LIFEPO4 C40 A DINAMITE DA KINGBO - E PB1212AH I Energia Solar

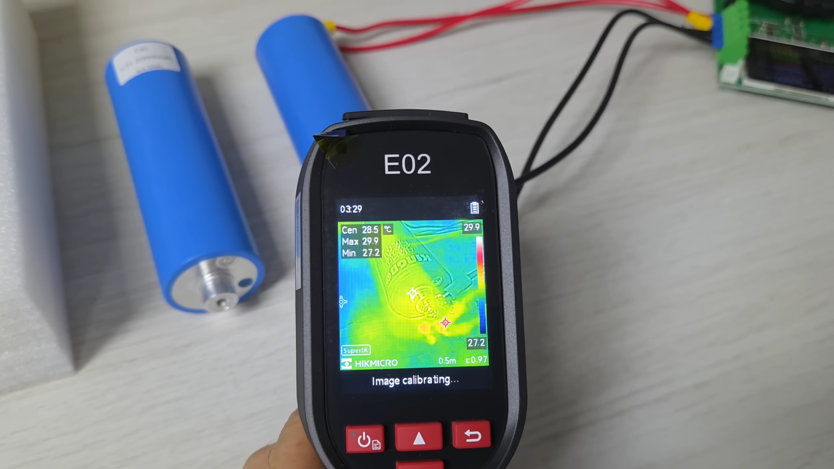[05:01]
On screen: spot 28.5°C
a temperatura inicial central 28 graus,
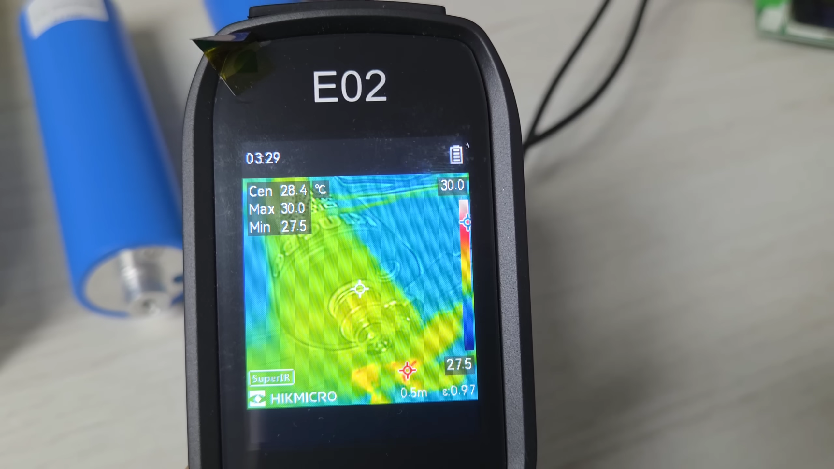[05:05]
On screen: spot 28.4°C
a máxima deu 30, mas, em média,
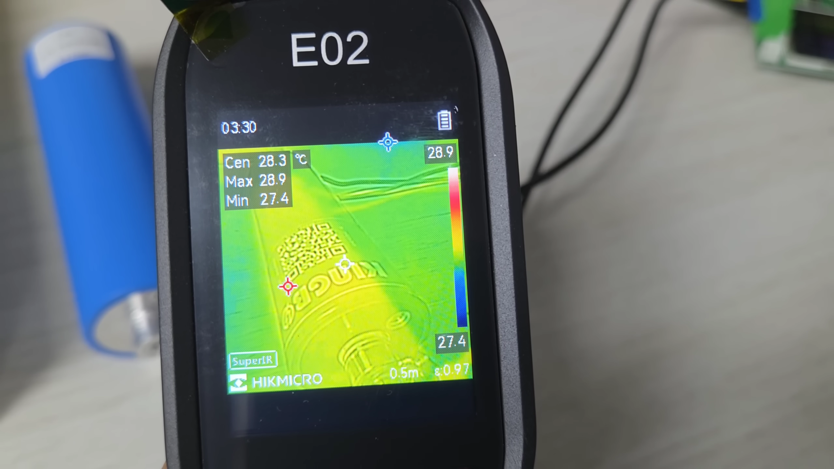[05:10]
28 graus a célula. Nosso medidor Atoshe já em funcionamento ali, circuitozinho ligado, chegando ali a 40 graus lá no seu circuito.
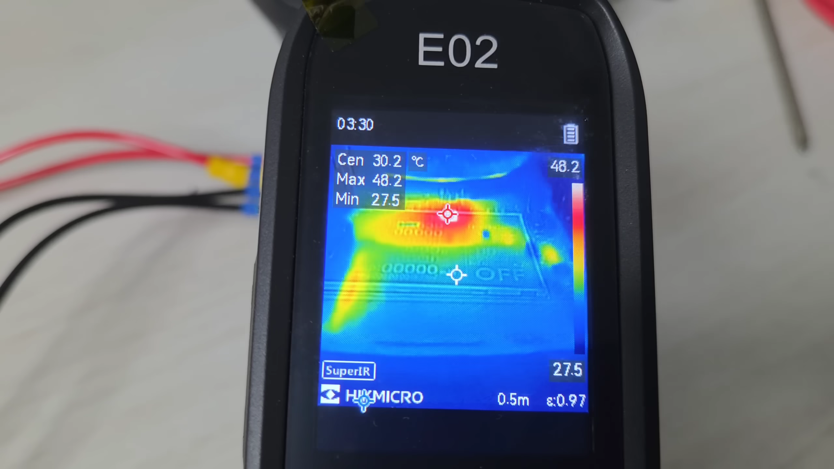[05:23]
On screen: spot 30.2°C
E as outras células estão todas aqui, ó, frias,
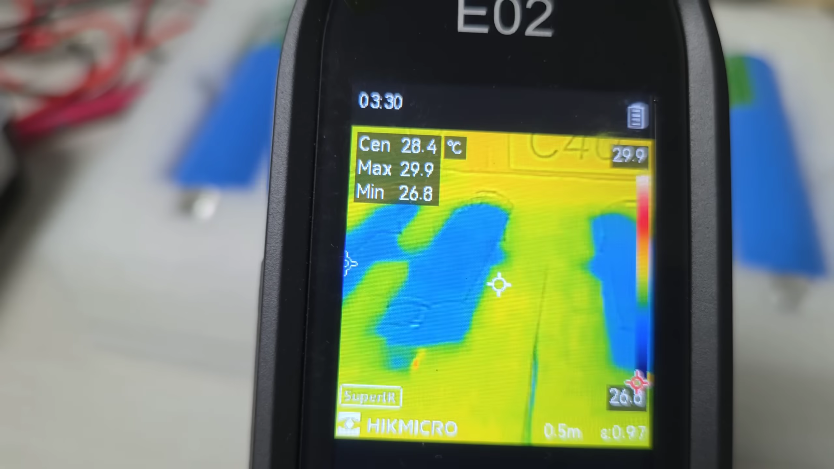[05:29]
On screen: spot 28.4°C
na base de 29 graus, 27, tudo aqui, vamos testar tanto a descarga quanto a temperatura máxima atingida.
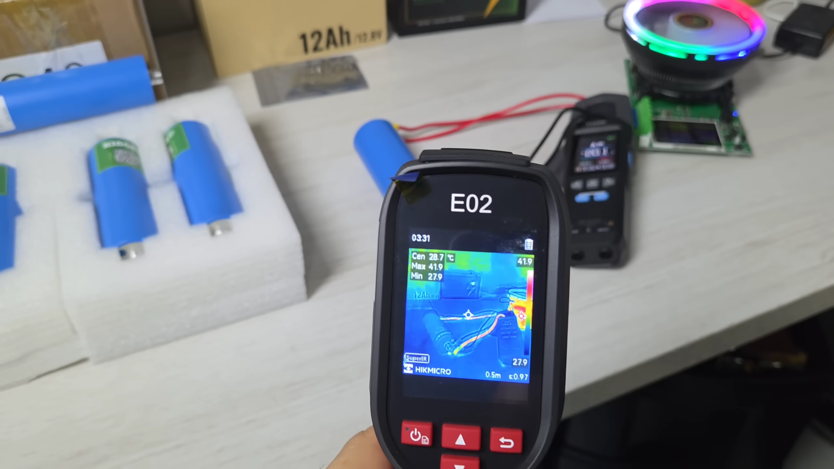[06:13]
On screen: spot 28.7°C
E junto, vamos verificar aí a temperatura durante o teste. A gente já nota aí, ó, um aquecimento dos cabinhos.
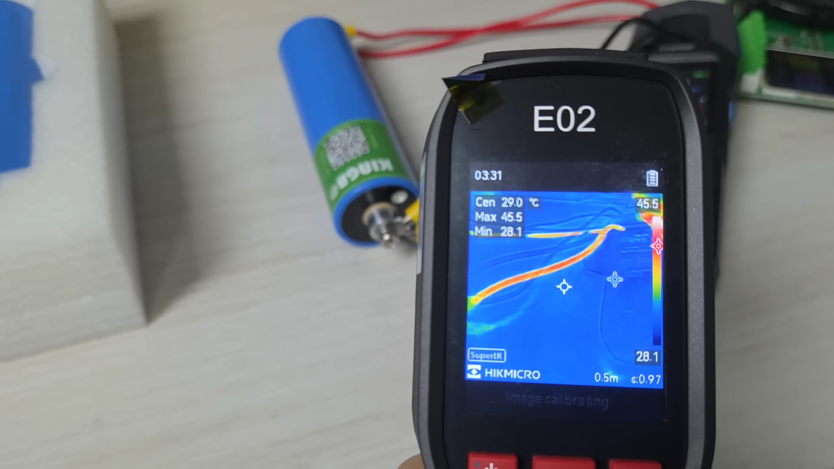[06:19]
On screen: spot 29.0°C
Vamos lá. Vamos dar uma verificada aqui.
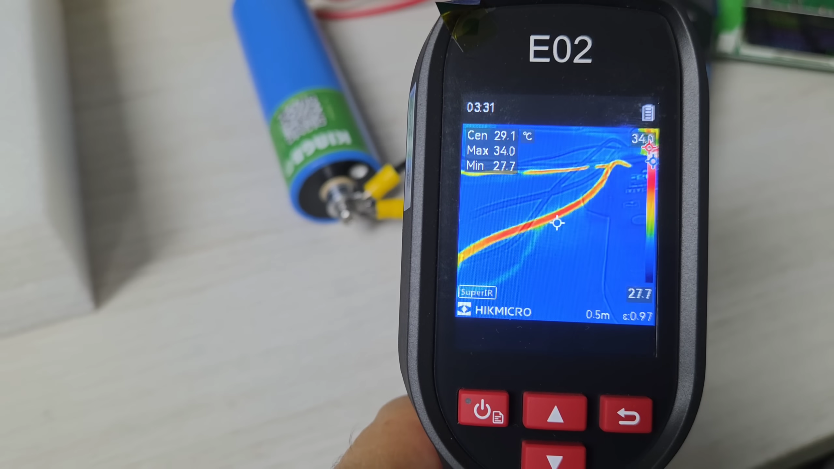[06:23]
Cabos a 33 graus. E a bateria, os terminaizinhos aí, ó, pegando um aquecimento.
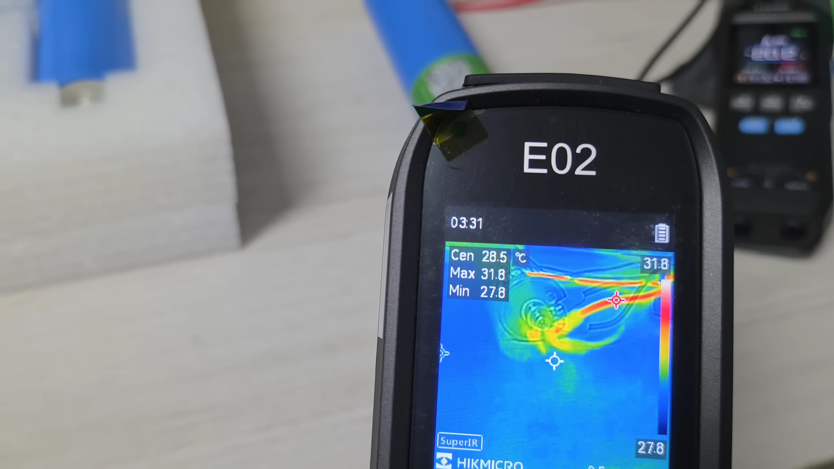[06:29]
On screen: spot 28.5°C, max 31.8°C, min 27.8°C, scale top 31.8°C, scale bottom 27.8°C
31, 32.
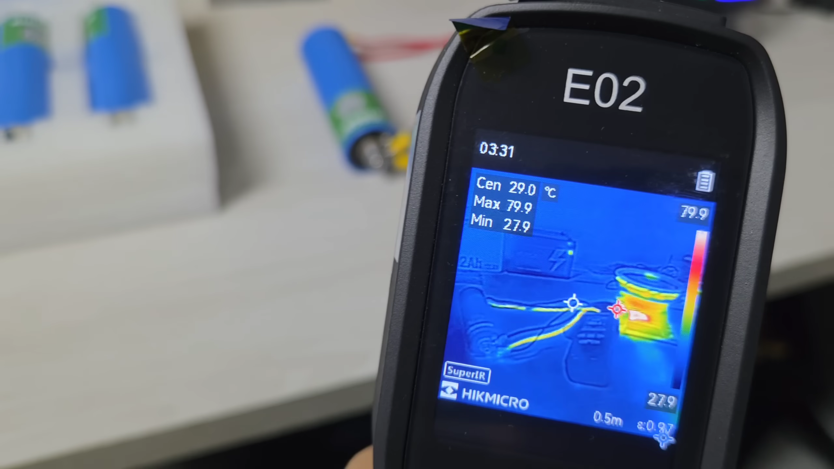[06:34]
Vamos acompanhar a evolução aí durante o teste. No Atoshe, já subiu a temperatura ali no meio para 82 graus, o máximo 82.
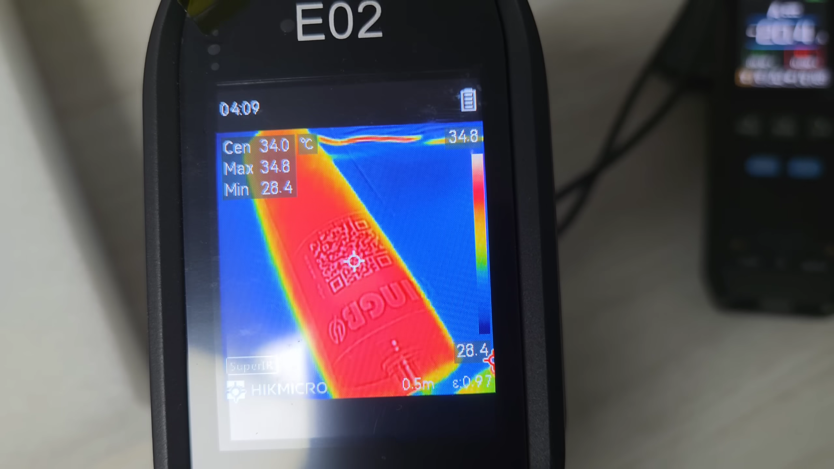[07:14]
On screen: spot 34.0°C
35. Vamos olhar aqui perto do terminal. 36, 35.
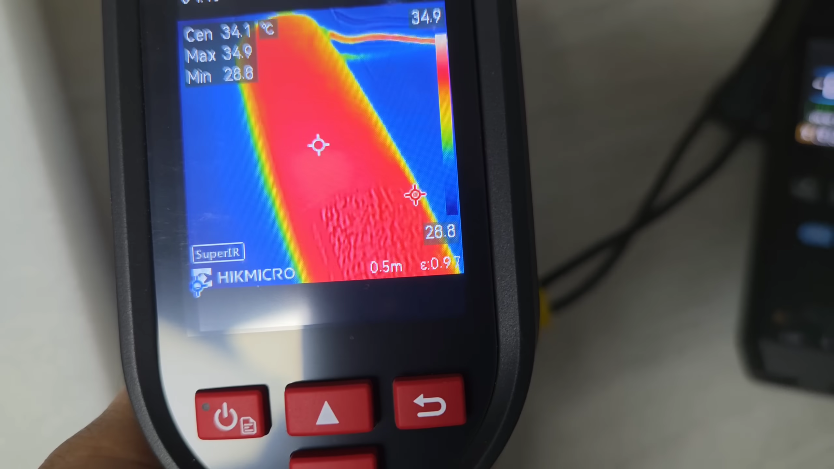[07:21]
On screen: spot 34.1°C
35 graus. Vamos olhar aqui no Atoshe, como é que está aqui.
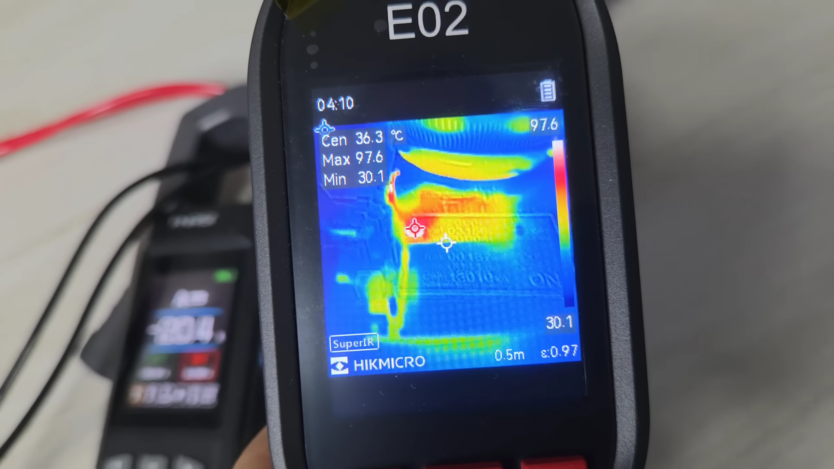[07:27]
On screen: spot 36.3°C
No Atoshe, chegamos a mais de 100 graus. Temos um chip aqui com 100 graus.
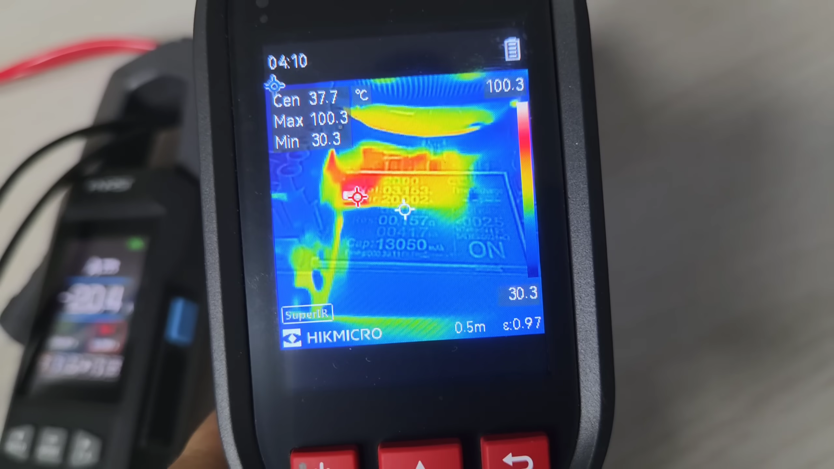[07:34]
On screen: spot 37.7°C
Chega a estar fervendo. Por isso que tem esse cooler aqui gigante.